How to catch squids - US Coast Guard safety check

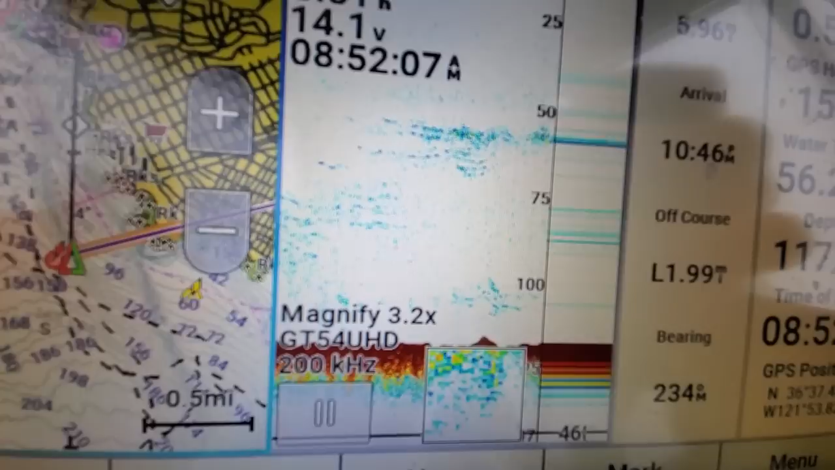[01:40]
They in 60 feet of water, and also 75 to 100 feet of water.
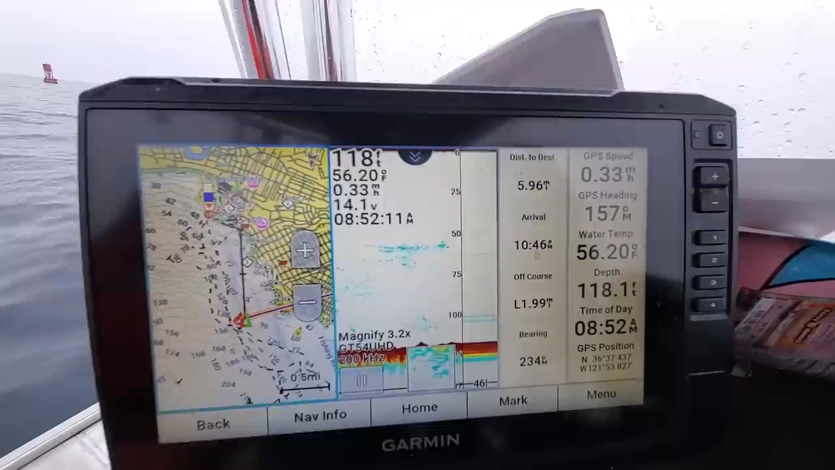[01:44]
On screen: water 56.20°F
So I just drop all the way down, jig up and down slowly, and sometimes I just leave it
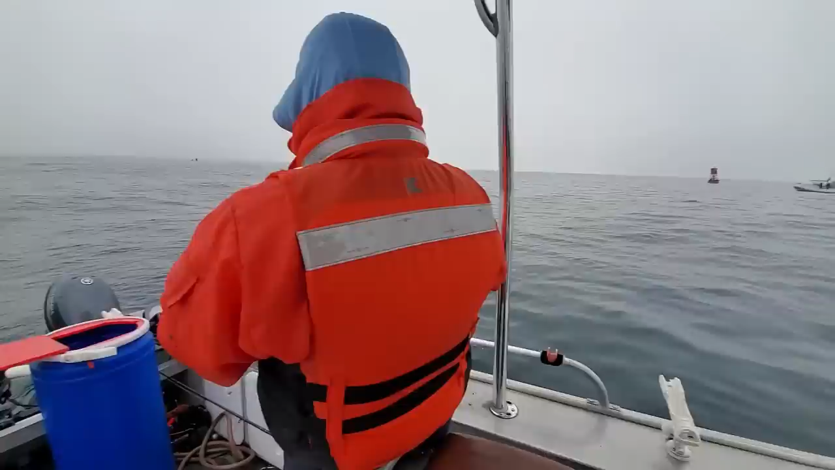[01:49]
a little, and they latching on, and I reel it up.
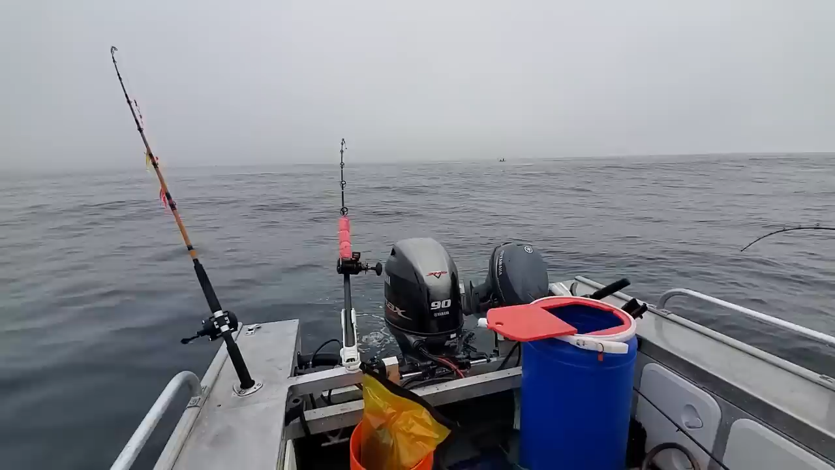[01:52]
All right, guys, let's do it.
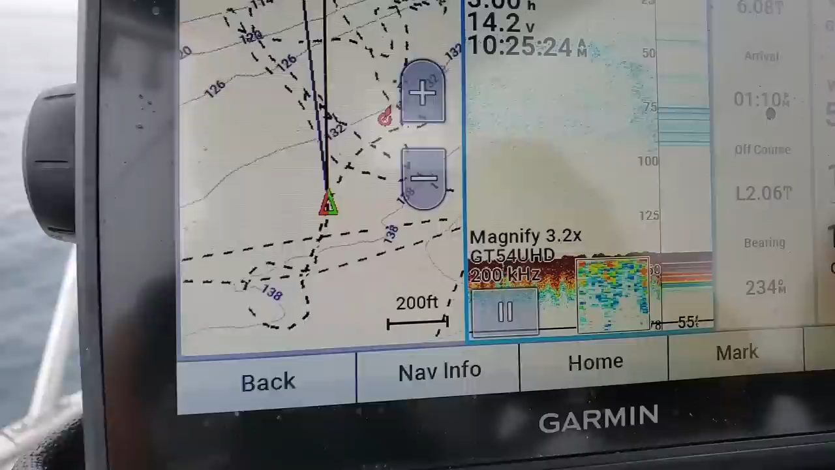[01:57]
All right, guys, you see, get a little darker right here. So I'm going to stop right here.
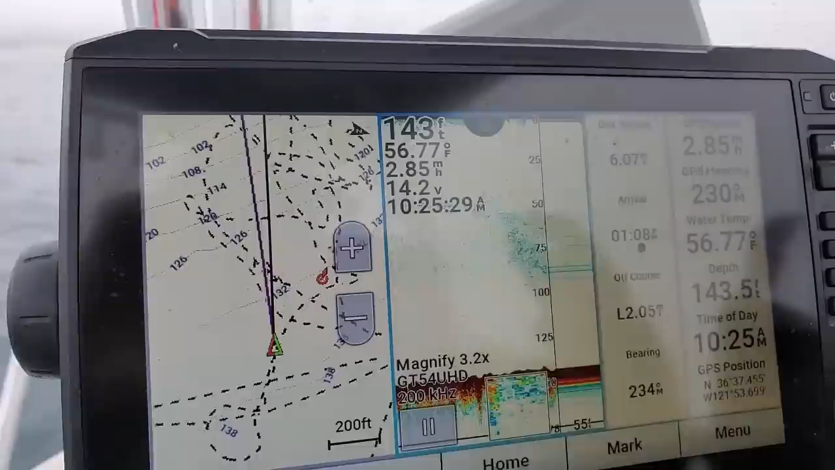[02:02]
On screen: water 56.77°F
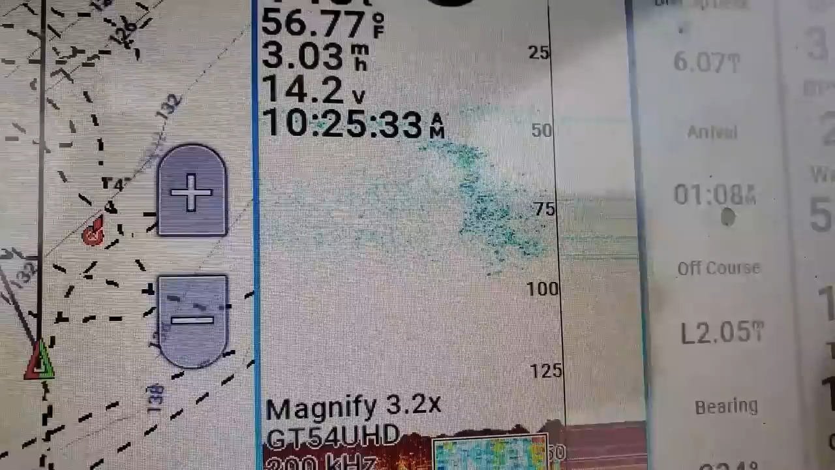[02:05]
On screen: water 56.77°F
It is a little darker, not a lot, but right here.
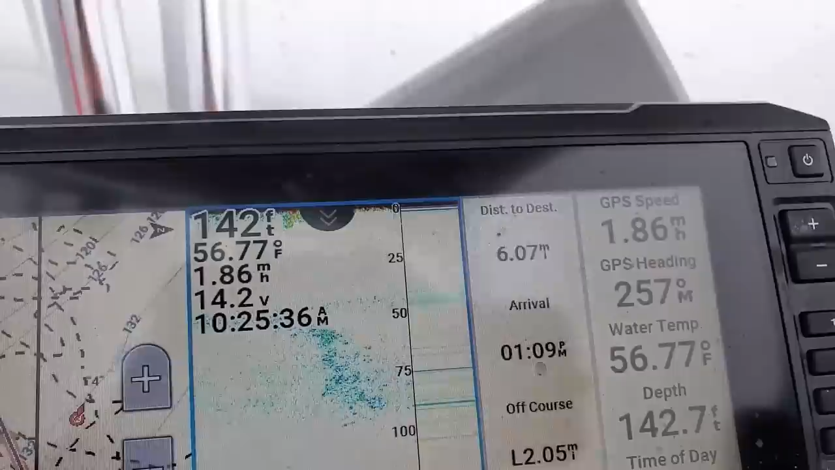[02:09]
On screen: water 56.77°F, speed 1.86 mph
Let's see. The depth is 75. Okay, let me go and drop 75.
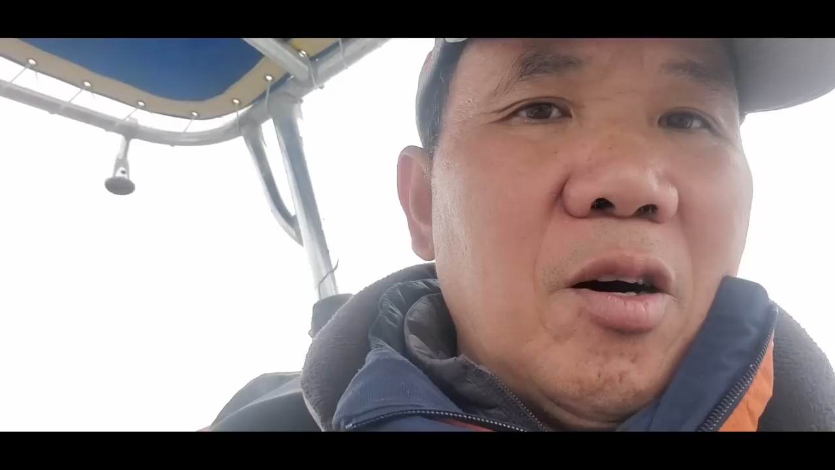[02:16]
Oh, the squid is scattered right now, so I have to throw my boat around. And I'm looking to spider right here.
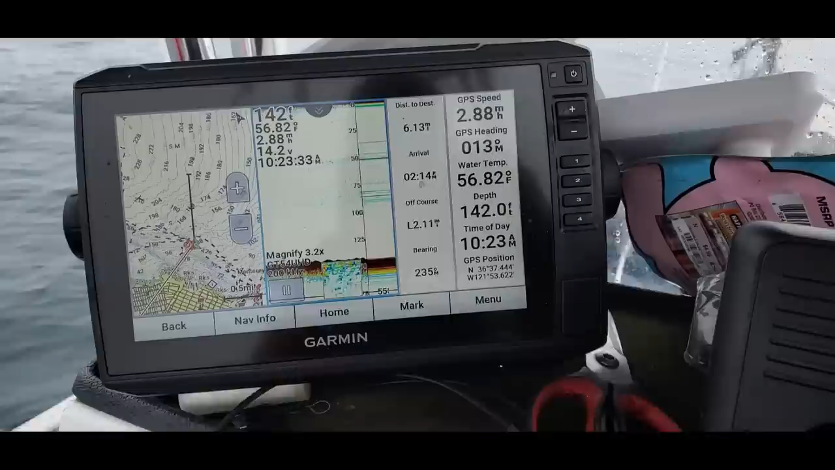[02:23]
On screen: depth 142.0 ft, water 56.82°F, speed 2.88 mph
You see? They're all scattered. So I want to go somewhere that a little darker color.